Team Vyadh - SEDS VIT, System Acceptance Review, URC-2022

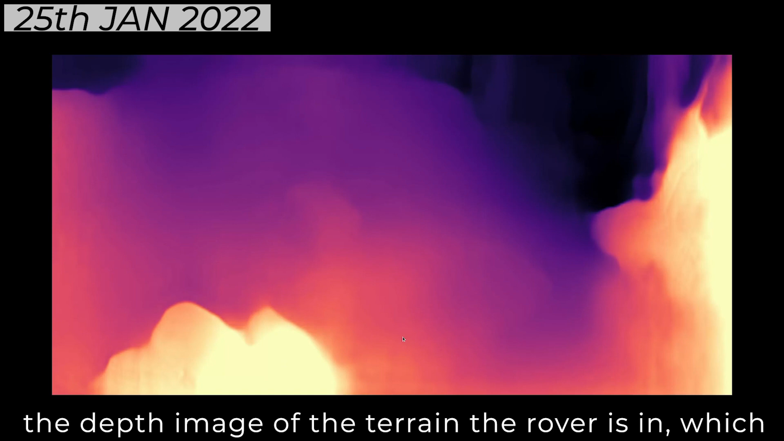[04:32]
We've also made use of two monopular IP cameras that gives us the depth image of the terrain the rover is in which is then used to obtain the point cloud of the terrain.
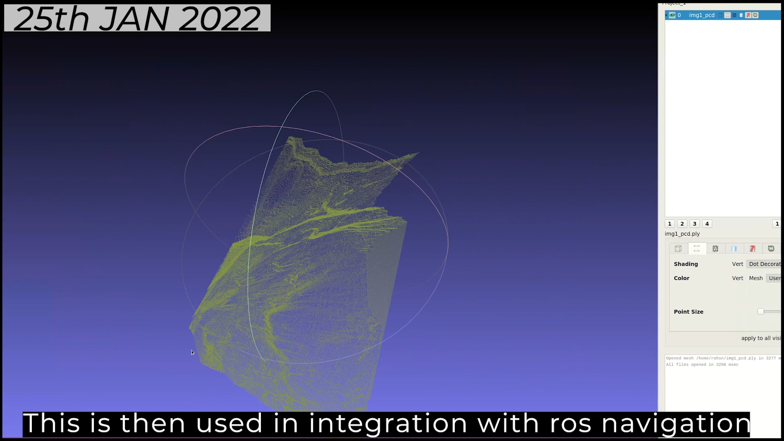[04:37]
This is then used in integration with Ross's navigation stack to obtain the obstacle cost map for the rover.